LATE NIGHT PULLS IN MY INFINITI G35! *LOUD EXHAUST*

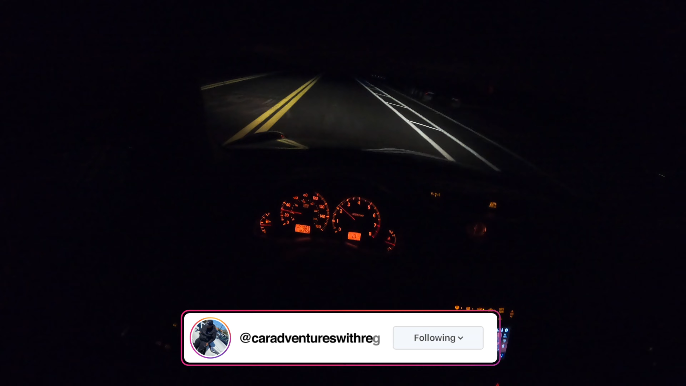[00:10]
It's your boy Car Adventure Reg, and welcome back to another video. And as you can see, I'm in a G35, another nighttime POV drive.
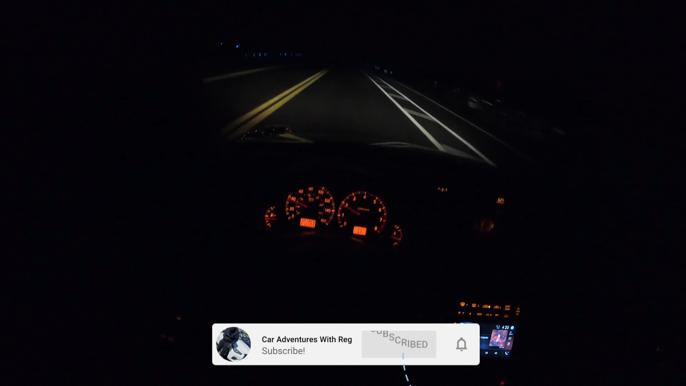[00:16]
I did this in the G37, but I definitely wanted to do this in my Infiniti G35. Show y'all what this thing sounds like at night.